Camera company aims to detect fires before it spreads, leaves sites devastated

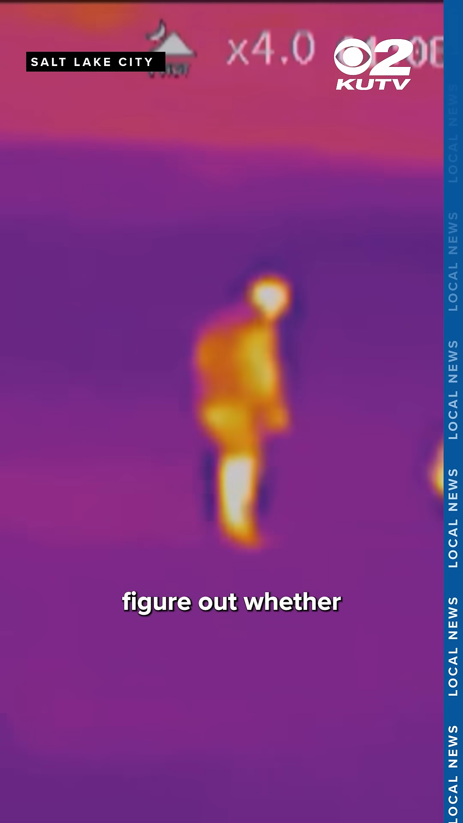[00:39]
Dixon says the AI aspect helps figure out whether an animal is running through the site or a fire is spreading. He says it's the AI's job to vet out the false alarms.
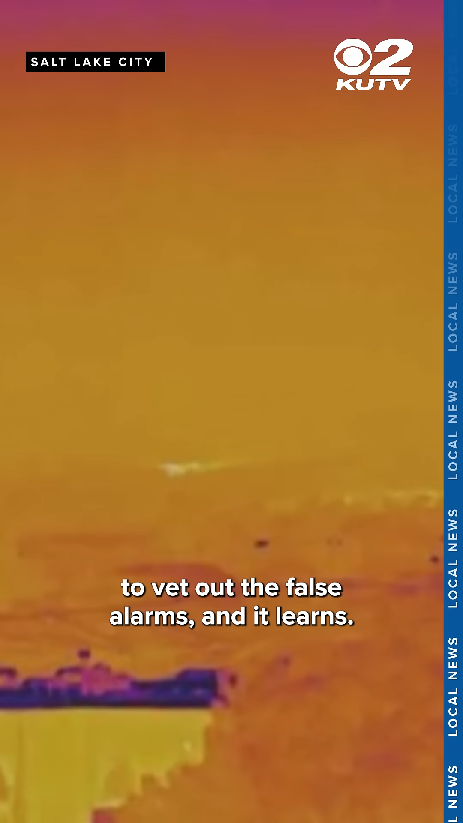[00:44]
And it learns, right? It's an adaptive learning model like any other agentic AI that you're going to use.